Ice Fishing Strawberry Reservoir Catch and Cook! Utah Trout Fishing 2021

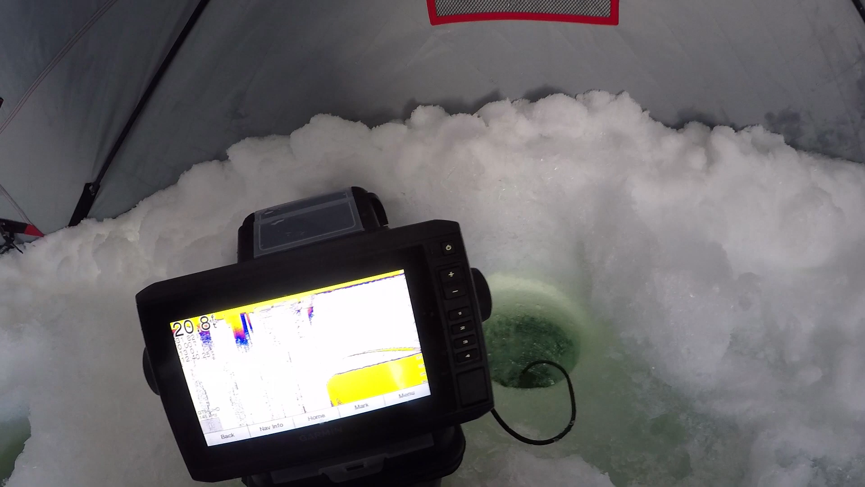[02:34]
Just dropped the fish finder down and we're already marking the fish down there on the bottom.